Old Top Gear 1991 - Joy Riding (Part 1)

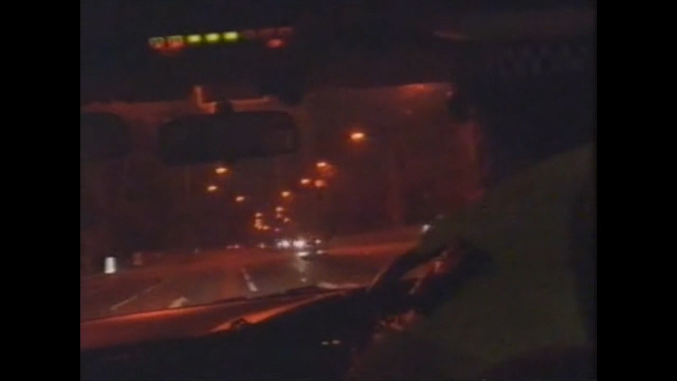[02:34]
And, of course, when you get a pursuit situation, you've got road danger. What are you hoping to be able to do? He's blocked behind buses. He's blocked behind buses. He's down here somewhere. What we're not going to do is get involved in a collision. What we don't do is put a road block on. There are now nine vehicles and a motorcycle giving chase.